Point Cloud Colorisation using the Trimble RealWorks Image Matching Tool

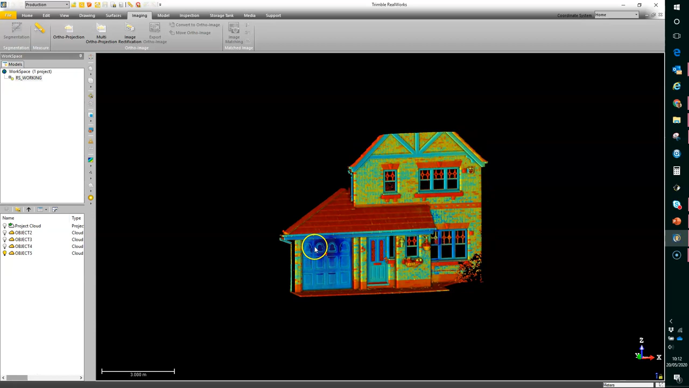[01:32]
match points to match the photo to the scan data. When you're working close in to a small area and there's depth changes it's a bit more tricky so I'll show that scenario here now. First thing to do then from the home ribbon go to import image and bring in images that you wish to use and this works best if they're in landscape orientation.
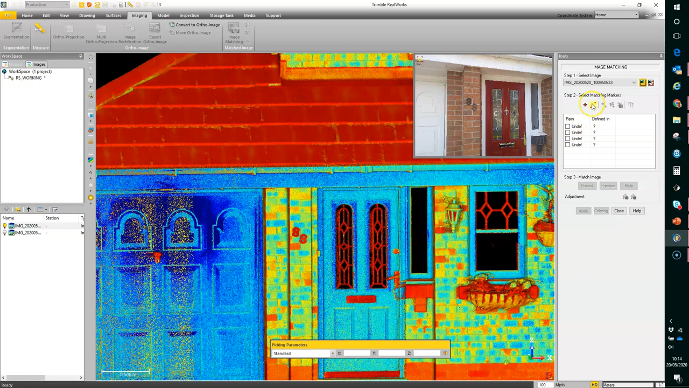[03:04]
linear objects and various depth changes occurring in the data. So perhaps I'll start off by putting some linear references. So I'm choosing the line marker option and it's going to put a line marker from here to here in the scan data and likewise in the photo.
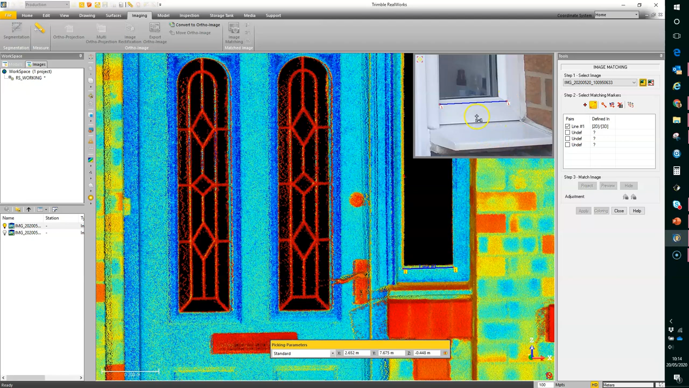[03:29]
I could put another line going up here.
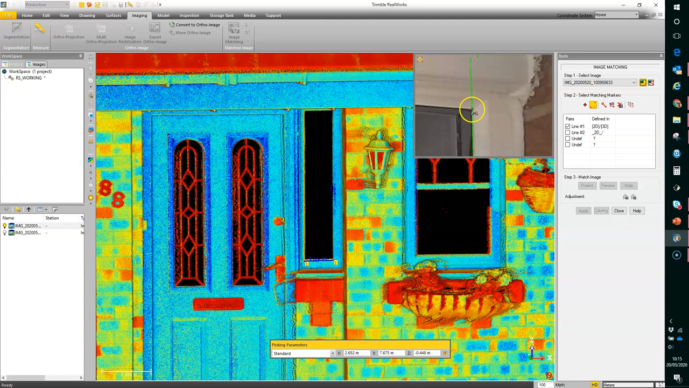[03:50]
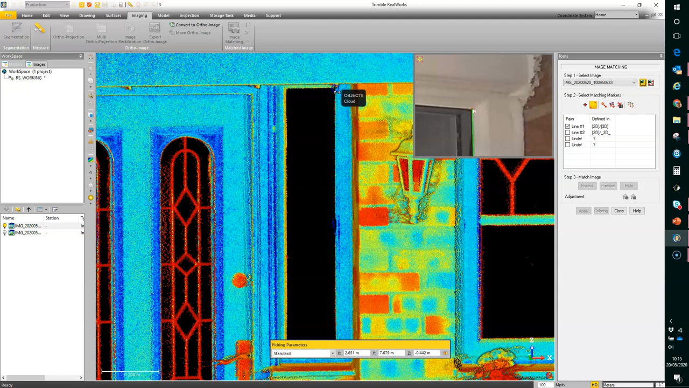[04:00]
So I've got a couple of linear references in that area. This part of the wall is
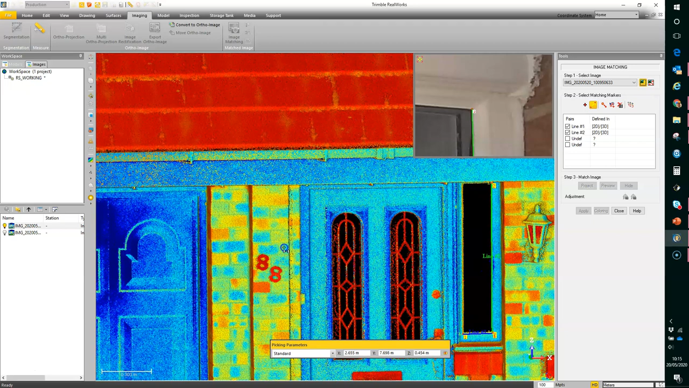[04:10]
protruding so that's going to cause some scaling issues for trying to apply a photo like this that's taken relatively close to the cloud area. So I'm just going to look for a an easy reference location. So I've got these numbers here I can use as a reference. Let's rotate this round a little bit
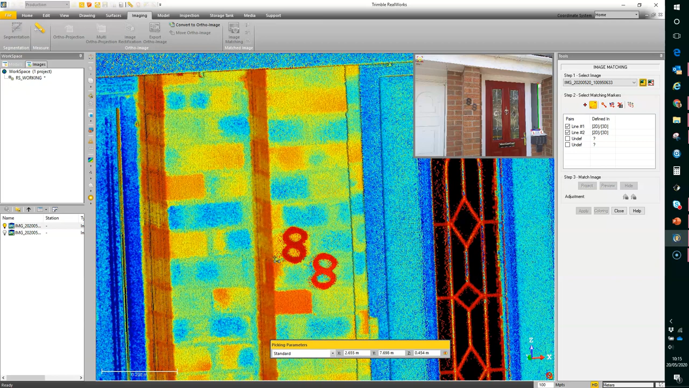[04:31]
here. Perhaps go from here to here and the same on the photo.
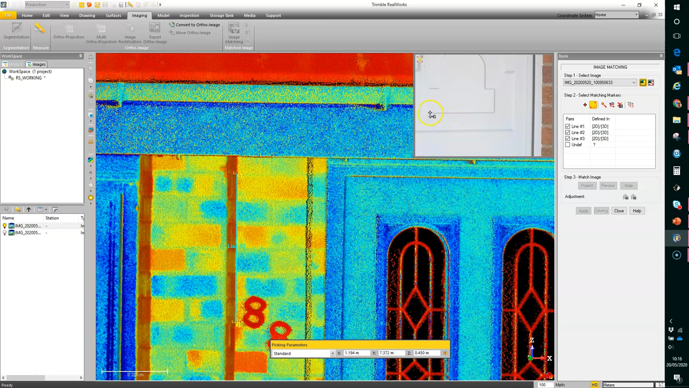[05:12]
See if I have any references over here. So I've got this pattern on the garage door here that I can use as another linear reference. You can also place
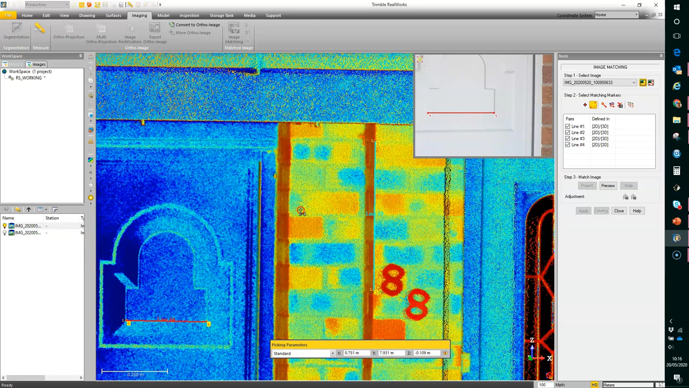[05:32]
some some point references. So go to the point marker mode.
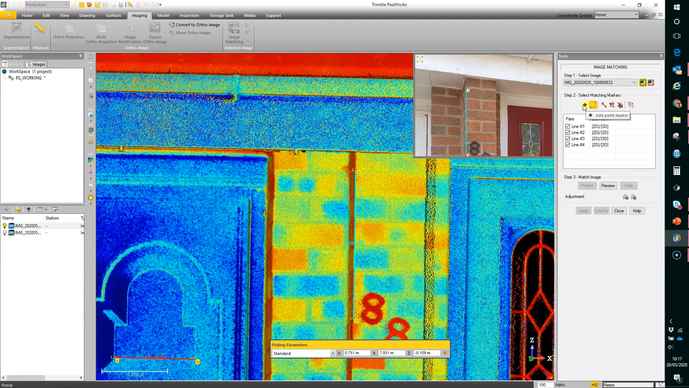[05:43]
So place one here and here on the brick course as well.
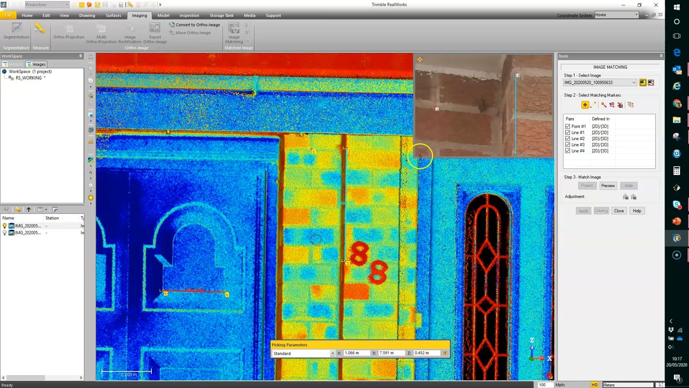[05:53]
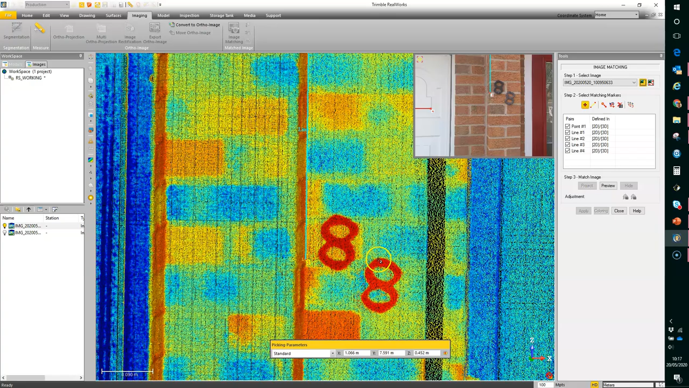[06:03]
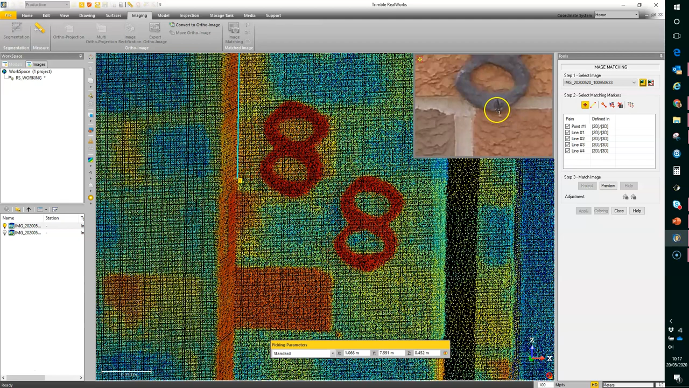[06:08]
So there's another one here and another one here.
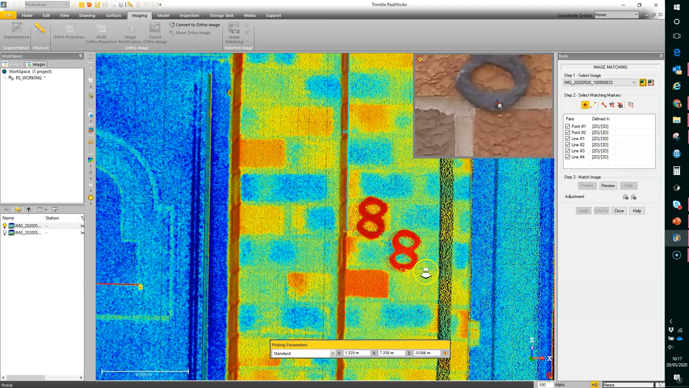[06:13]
So when some references have been placed between the photo or the image and the image.
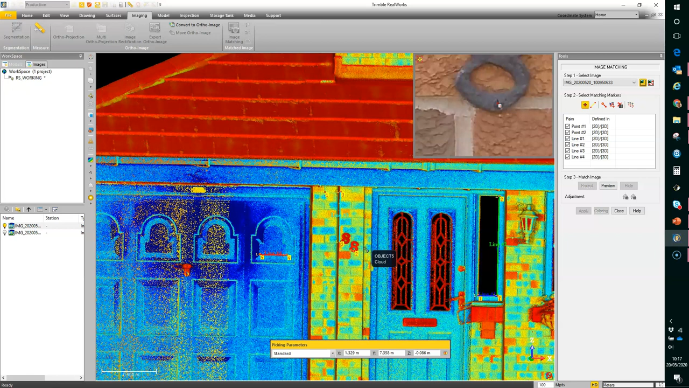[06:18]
So there's another one here in the cloud. At least four required.
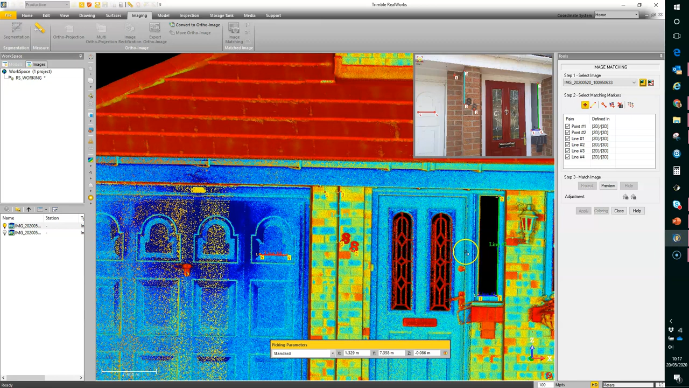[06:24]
At this point you can press the preview button and it will attempt to match the two together and then we have a slider that enables us to merge the cloud and the projected photo together.
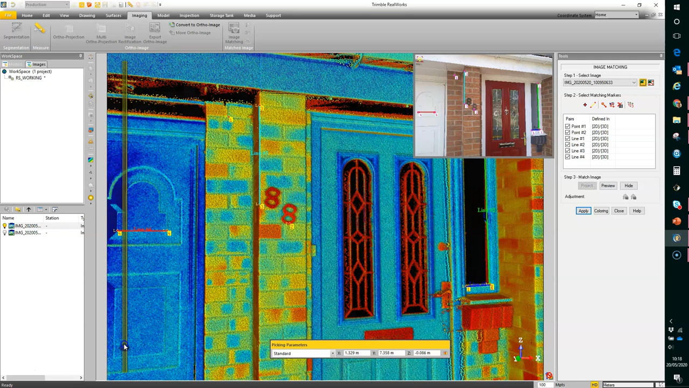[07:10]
Now the observant amongst you will notice that the door has actually changed since the scan was taken place and the photo was taken. So although the door frame is consistent, the door itself is a different door.
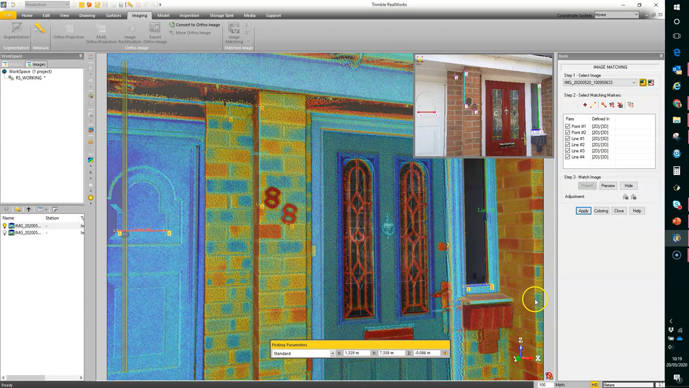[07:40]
I'm just looking at the edges on the right hand side here as I click and drag this slider up and down. It seems to be in the same place.
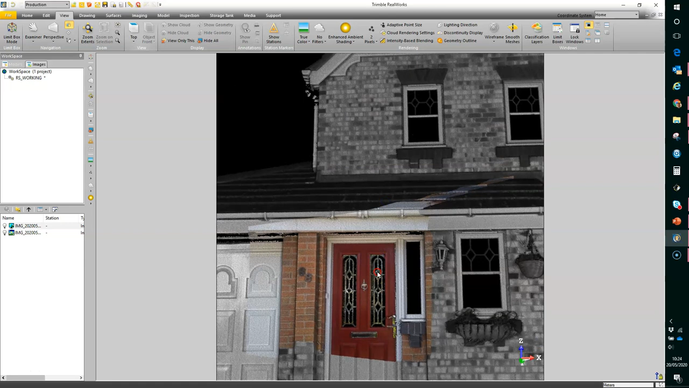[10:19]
Ok so as we can see the portion of the cloud that was covered by the photo has now been colourised. Ok the door is a bit of a red herring. It is a different door. Although the similarity is very close.